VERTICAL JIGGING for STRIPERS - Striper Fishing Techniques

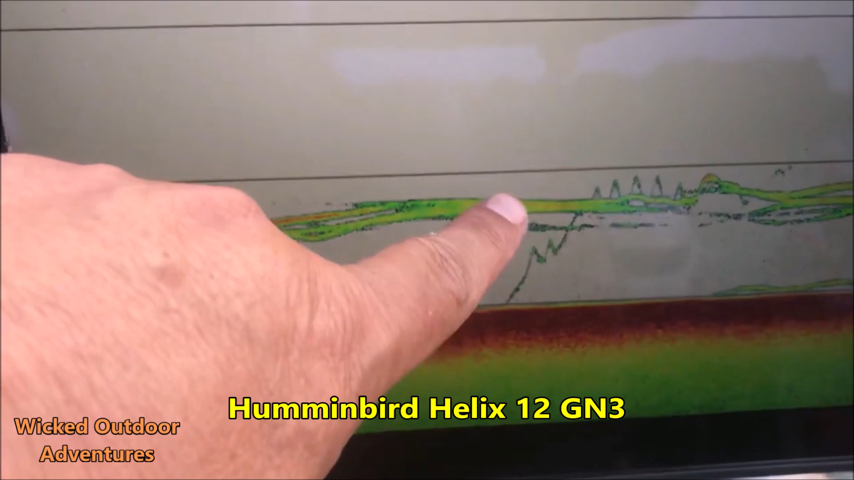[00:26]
bit higher i told him to reel it up right here boom there's the bite he's got the fish on now